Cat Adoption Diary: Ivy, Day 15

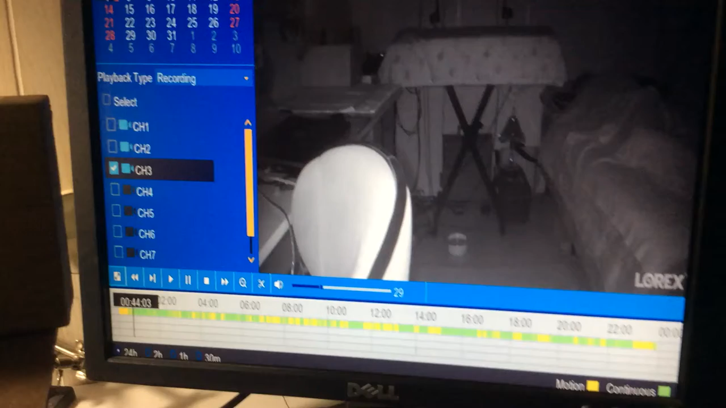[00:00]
Adoption Diary Day 15. If you look at the bar along the bottom of the screen here, that represents a 24-hour period, and the yellow bar to represent motion on the camera. Now this is today, the 7th, and there are considerably more yellow bars today than there have been since I started recording the progress here in the room.